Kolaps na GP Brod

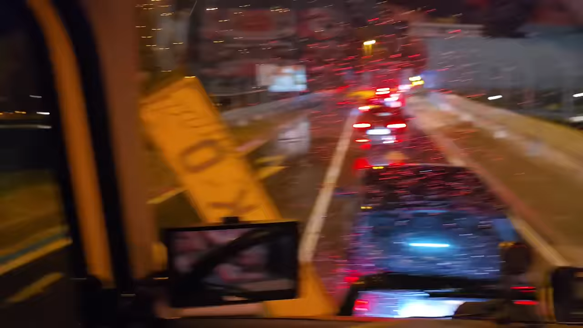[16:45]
8 sati i 20 minuta ekipa, malo se raščistila gužva, ali se nije ništa raščistila gužva. Jer evo kao što vidite,
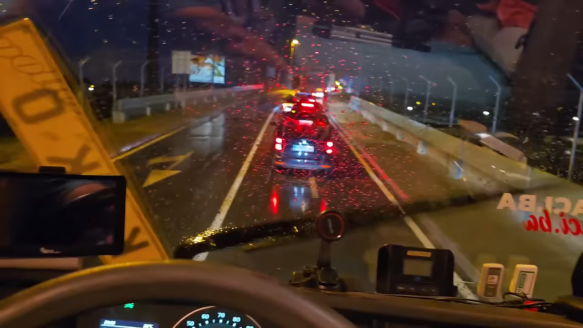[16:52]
ako vidite da je kolaps na mostu. Znači mali auta ima kuprić. Nema kamiona toliko koliko ima mali auta,
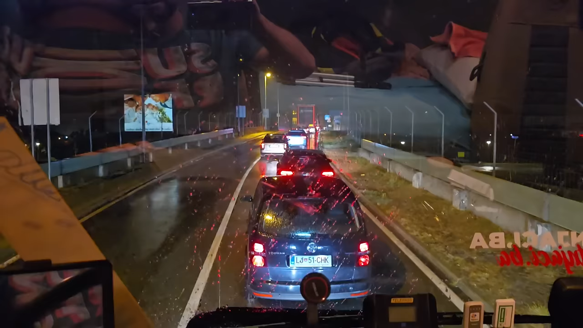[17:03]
ali razumijem i kolege koji idu u kući, evo vidite, sve je to Ljubljana, sve je to mislim Slovenija. Kolege se vraćaju, ovi ljudi što rade, gore vraćaju se.